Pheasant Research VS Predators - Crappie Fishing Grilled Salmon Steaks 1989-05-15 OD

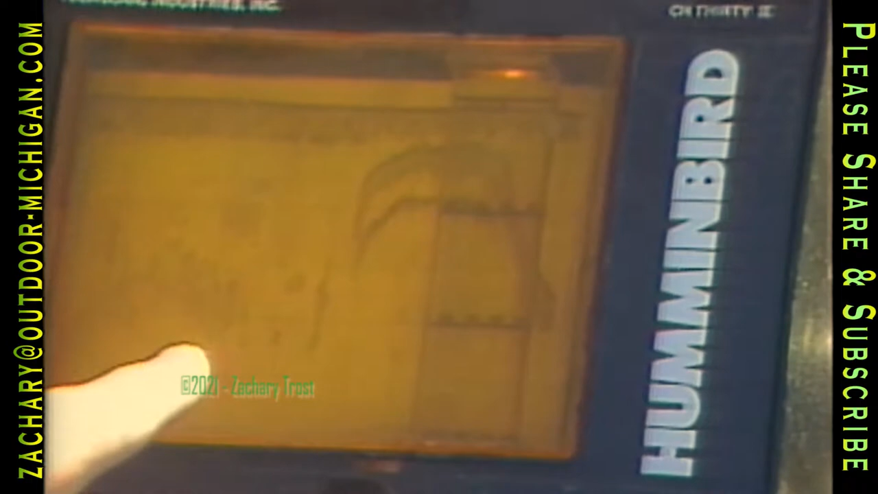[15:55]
It's showing on this map here.
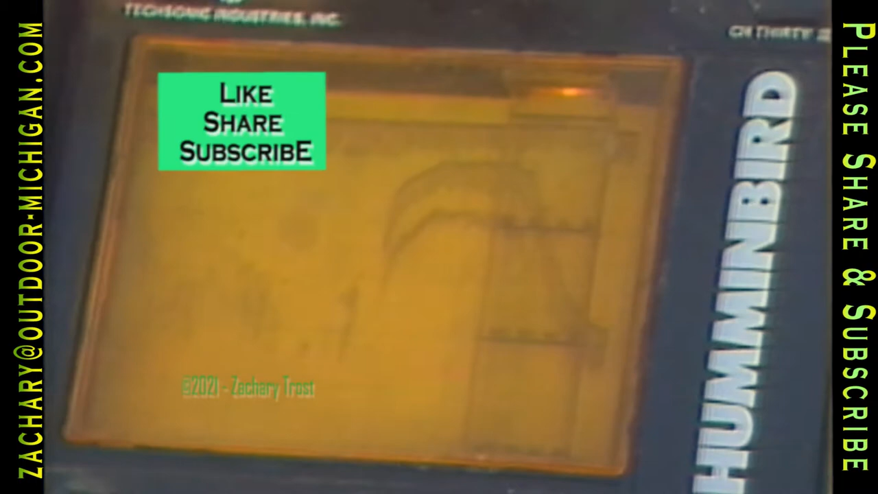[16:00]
And what we're doing is running the edge of this indentation trying to find a weed bed or a school of crappies, either one. There's leveling off, leveling off right now.
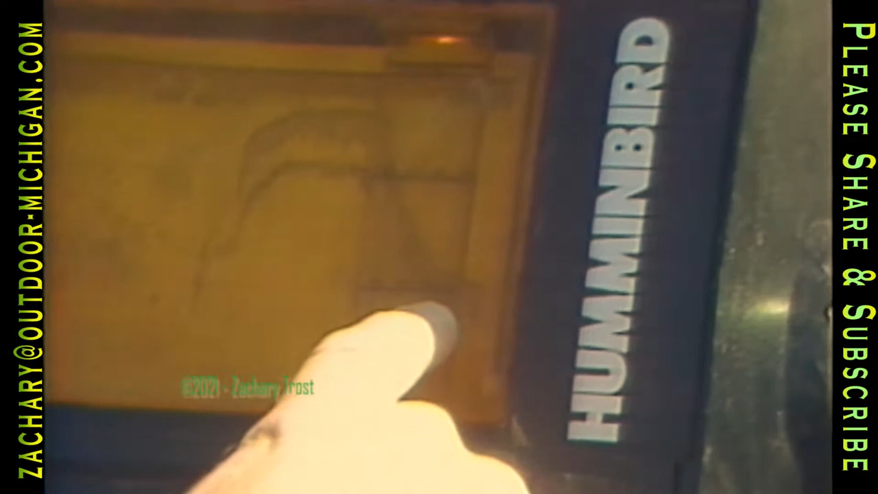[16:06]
It should be leveling off at about 18 or 20 feet.
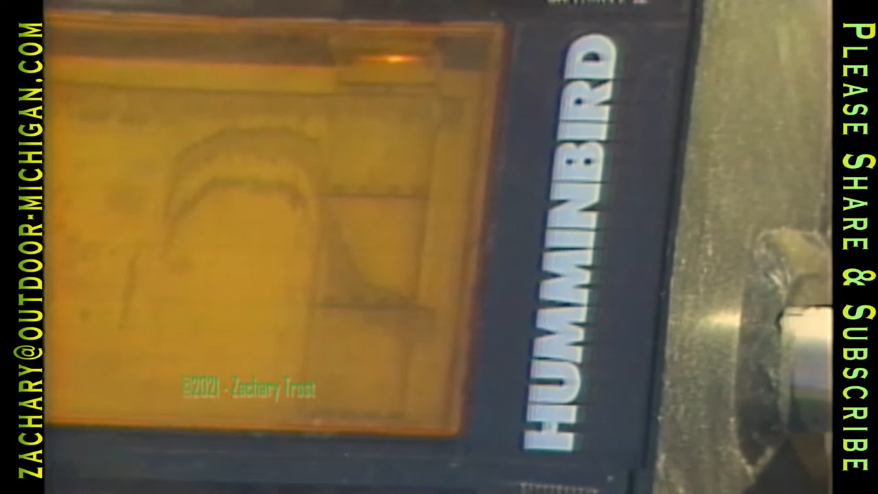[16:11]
And it should be starting to come up and about 50 feet ahead of the boat here.
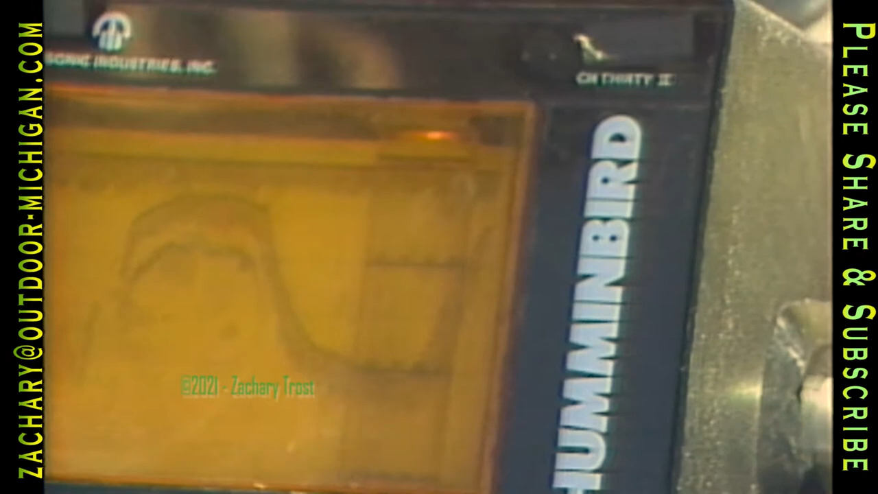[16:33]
We came right out of the drop off. Like I said, this is like...
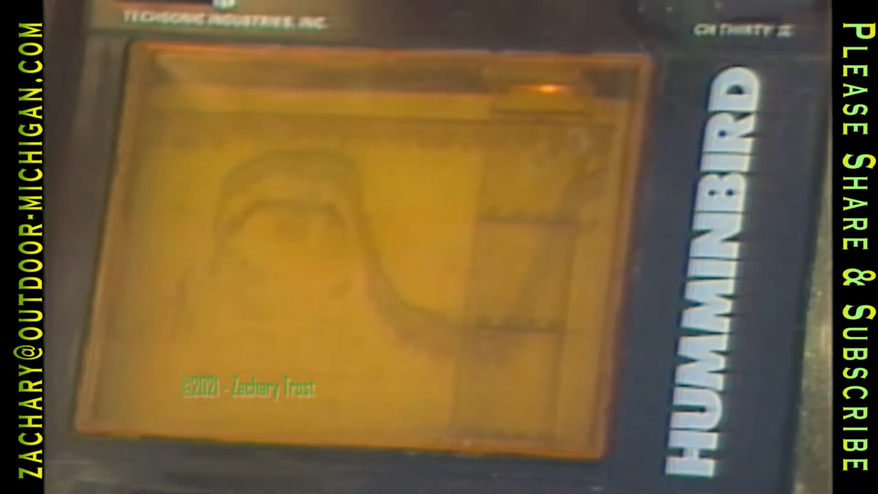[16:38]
The graph showed us the steep banks crappie like to school next to. That's where we'll fish.